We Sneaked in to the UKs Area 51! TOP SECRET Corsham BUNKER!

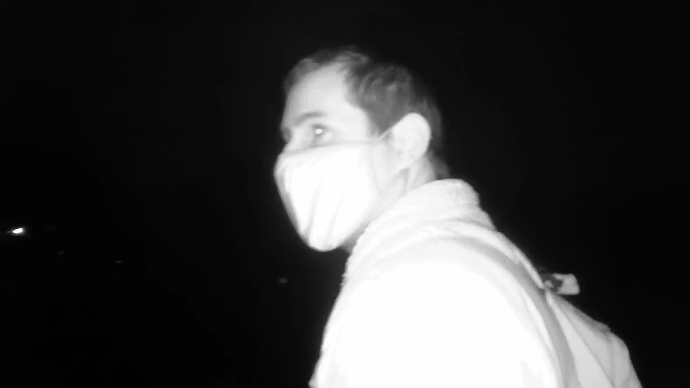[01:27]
It's not going to go well, don't you, Matt?
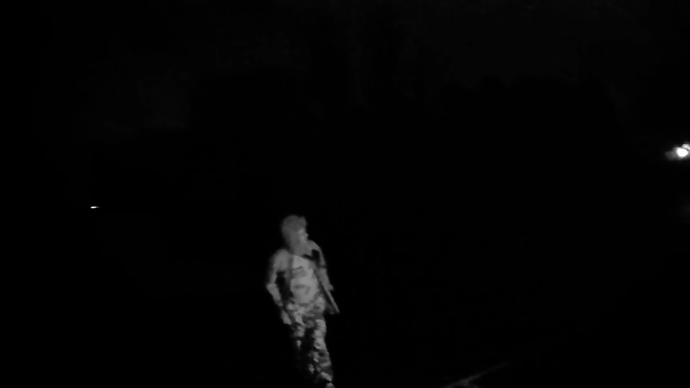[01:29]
Matt, we got an infrared camera.
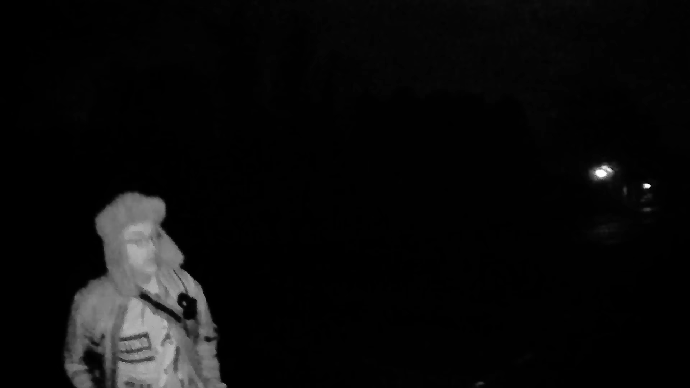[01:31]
I don't know if you can see it. You can see it from there.
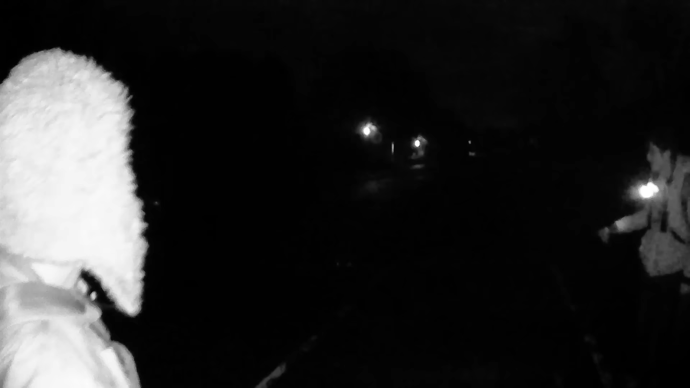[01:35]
You can see it. Look, look on my camera. Oh,
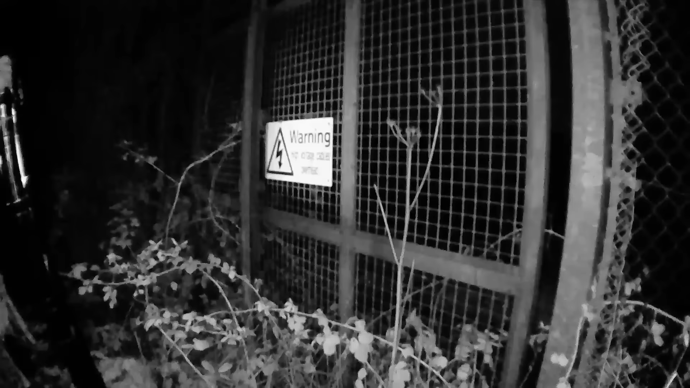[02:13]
The big light flashing right in front of us. Is that an infrared camera? No, it's an alarm. There's two of them actually, I can see two of them flashing. See that white roof? Yeah, yeah. Look, just look, can you see it?
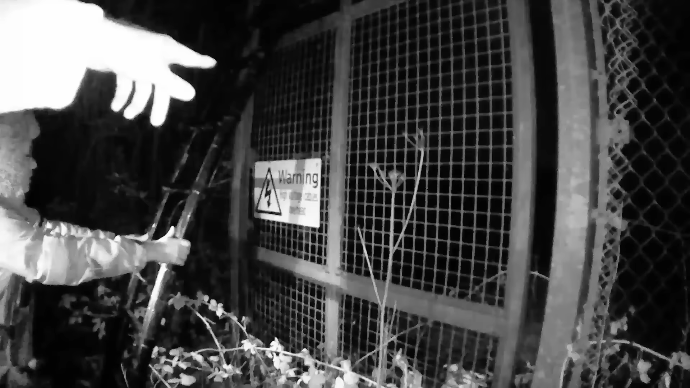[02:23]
Just yeah. To the right of it? Yeah. It's an alarm. That's right.
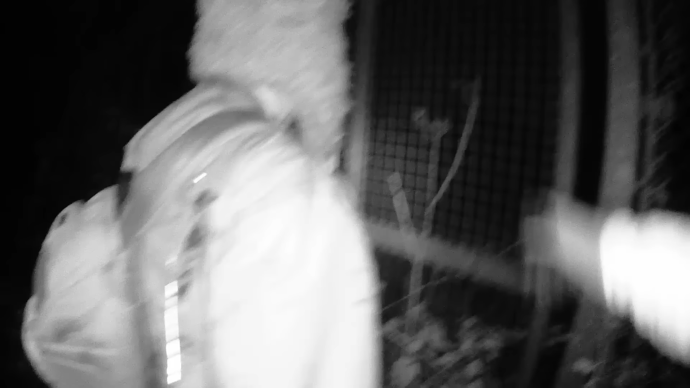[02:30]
You see it straight ahead.
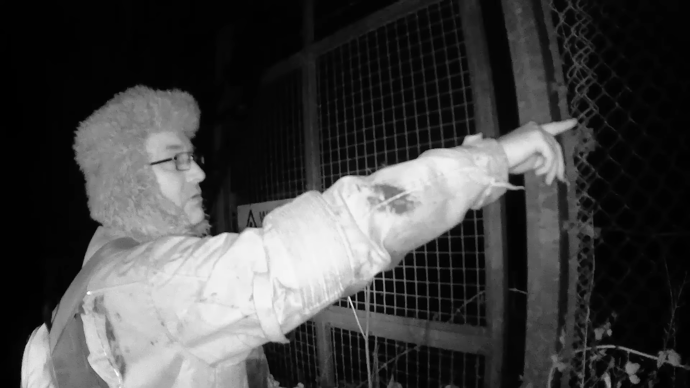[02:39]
That's a 100-foot drop, that is.
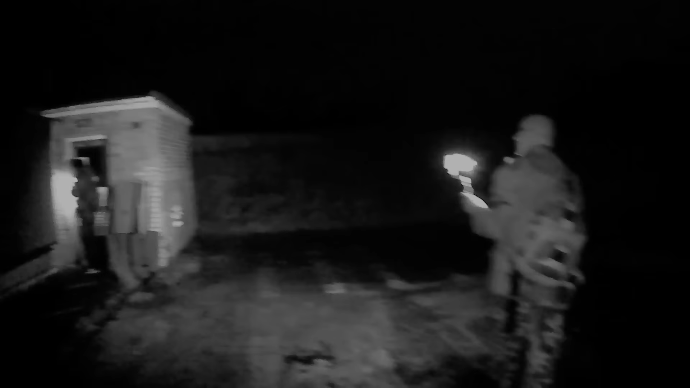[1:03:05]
That looks like a big oil powder, isn't it? Yeah.
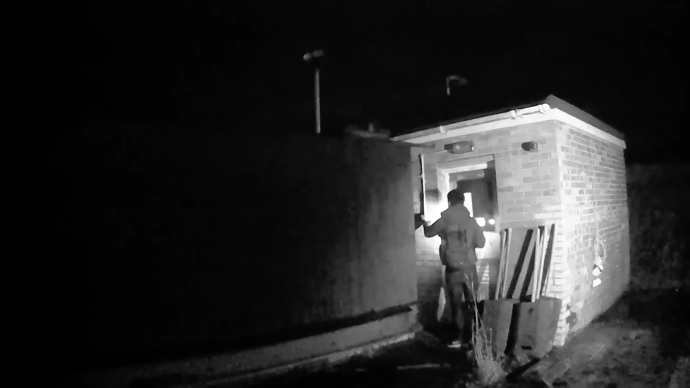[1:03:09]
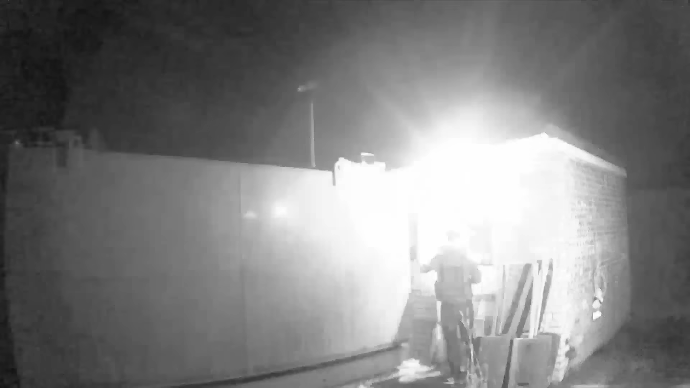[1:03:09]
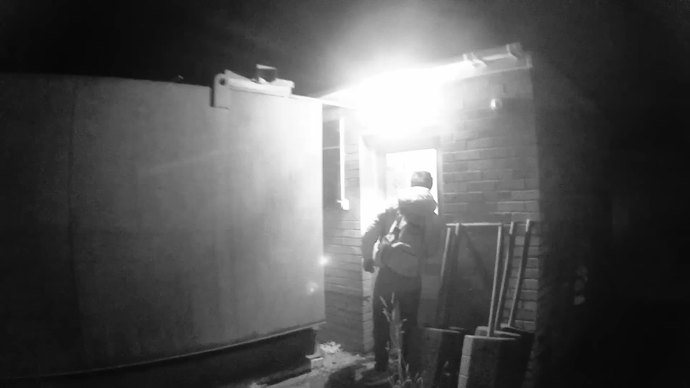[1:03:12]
Someone's just put some big spotlights on over there.
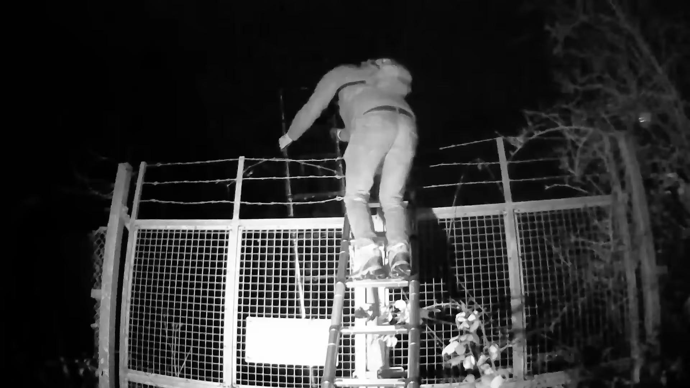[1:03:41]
Yeah, swing it out before you get it under those nettles. Alright. I better hold that really throw, on. Throw mark now. Oh yeah, look, you can see it on the infrared. See the just, mark. Yeah. Permeating. Film it.
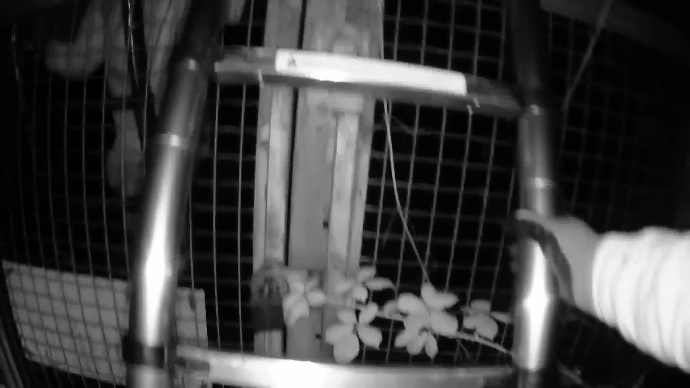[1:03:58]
This is why you need dual ladders, folks.